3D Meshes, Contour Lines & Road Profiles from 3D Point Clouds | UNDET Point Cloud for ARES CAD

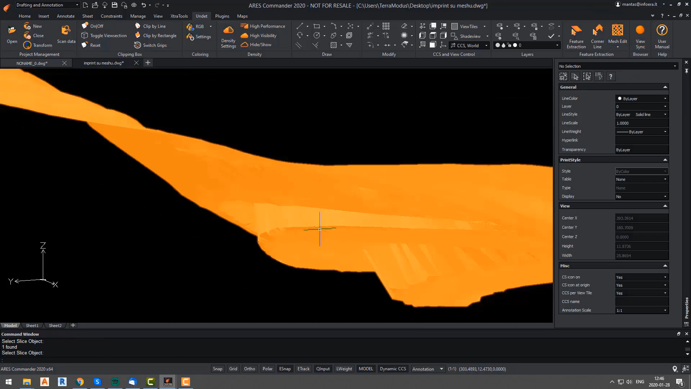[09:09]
Now, the part where we had a problem is fixed and our mesh is more accurate than before.